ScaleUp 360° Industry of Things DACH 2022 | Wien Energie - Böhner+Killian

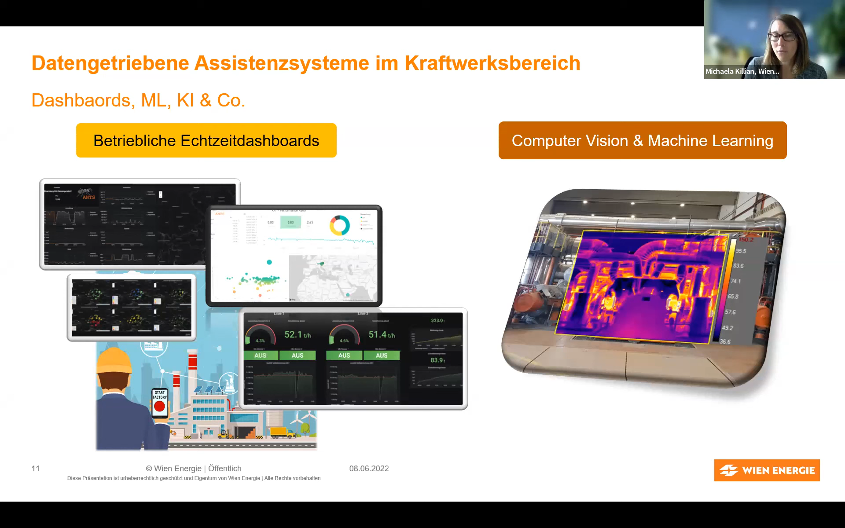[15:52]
um zu wissen, sind diese Wärmeentwicklungen, sage ich jetzt mal, nötig, weil wir gerade im Anfang sind, im Abfahren sind oder sind es sogenannte Anomalien, die ich detektieren muss, um ungeplante Störfälle, ungeplante Schnittstelle in Richtung Predictive Maintenance zu vermeiden. Da möchte ich gerne auf die nächste Folie gleich weiterspringen.